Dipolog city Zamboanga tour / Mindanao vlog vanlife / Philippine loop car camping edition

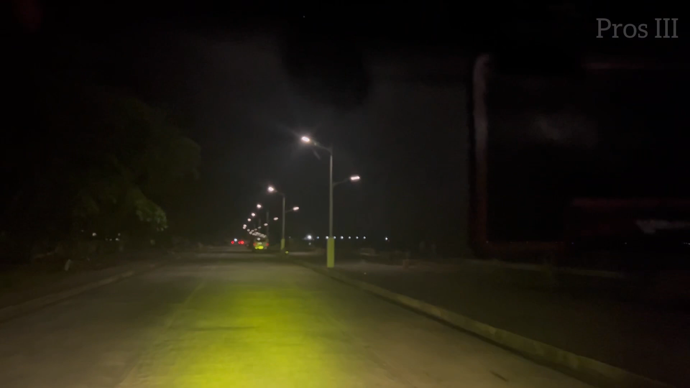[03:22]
Binaybay ko ang kahabaan ng Sunset Boulevard para makahanap ng mapaparadahan dahil dito na tayo magpapalipas ng gabi.